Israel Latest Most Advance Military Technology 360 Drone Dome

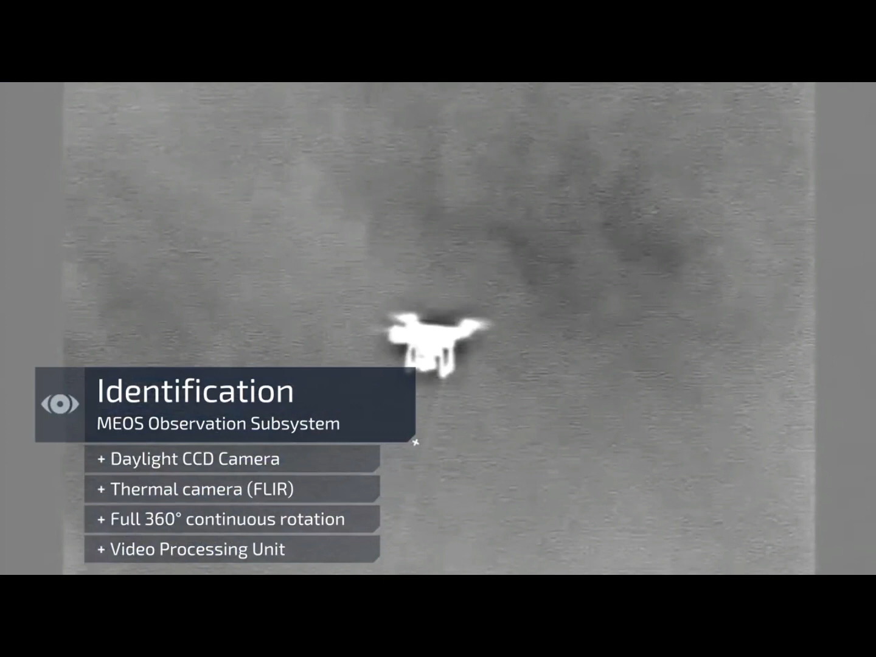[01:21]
Immediate graphic indication is generated on the command and control station.